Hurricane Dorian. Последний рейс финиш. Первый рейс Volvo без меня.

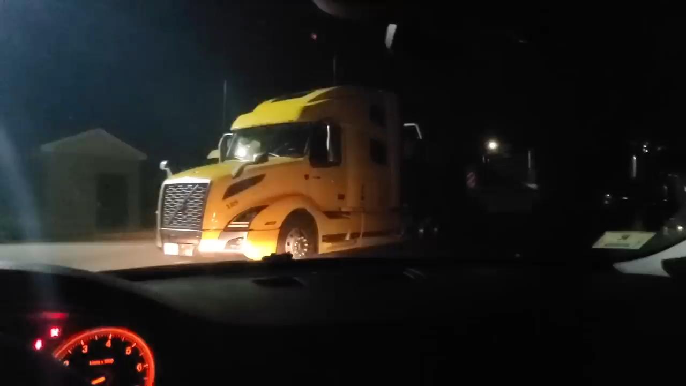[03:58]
Ну вот и все, друзья. Рейс практически окончен. Осталось несколько авто и все, и мы пусты. Едем, короче, домой ночевать. Сегодня у нас воскресенье, к концу дня, короче, мы дома.
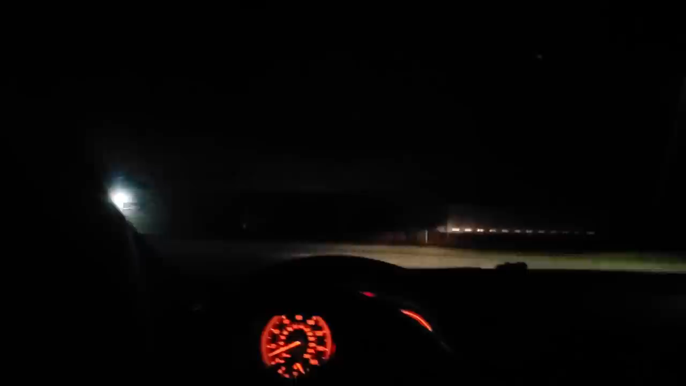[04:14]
Видите, вот тут люди уже на обочинах паркуются, потому что мест нету на парковке перед праздником, все домой спешат. Ребята, в день трудящихся мы тоже работаем.